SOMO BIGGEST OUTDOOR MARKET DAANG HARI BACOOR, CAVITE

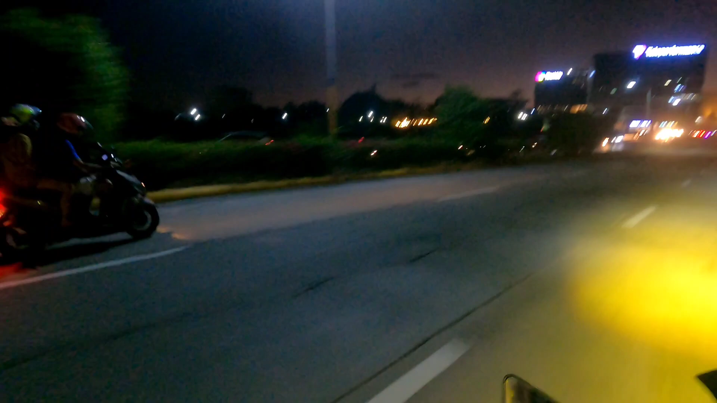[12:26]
Yung pila sa kaliwa, papunta yan doon lahat, oh. Yan. Grabe. Ang dami.